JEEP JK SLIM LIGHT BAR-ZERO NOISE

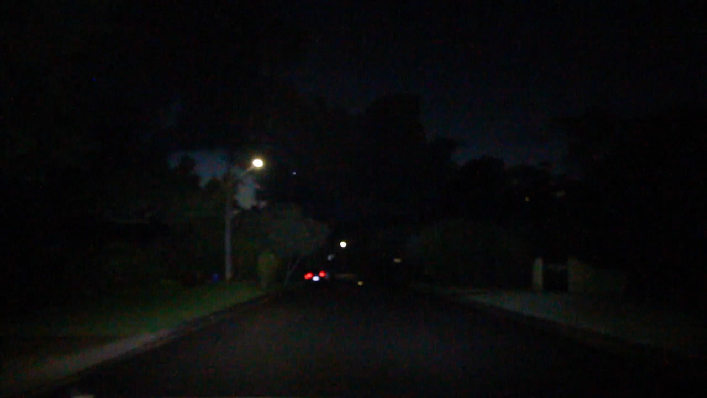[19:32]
So. Off. On. I don't know how well the camera is picking it up. Damn. It is bright. So you've got the 3 individual light bars. You've got the 2 smaller ones. Um. And you've got the bigger one in the middle. And it creates a beautiful. Flood. So. Turn it off again. So that's just with my headlights on. No high beams or anything. Off. Oh. Damn.
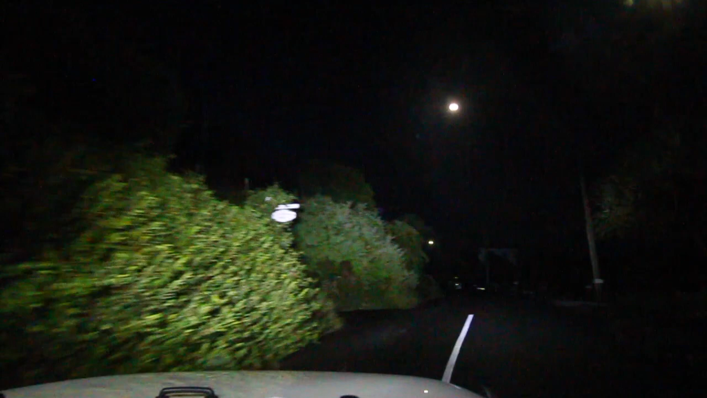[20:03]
So imagine this out in the middle of the bush. Pitch black darkness. Obviously we've got a few street lights and stuff like that on. Um. And it's coming up to sunrise now.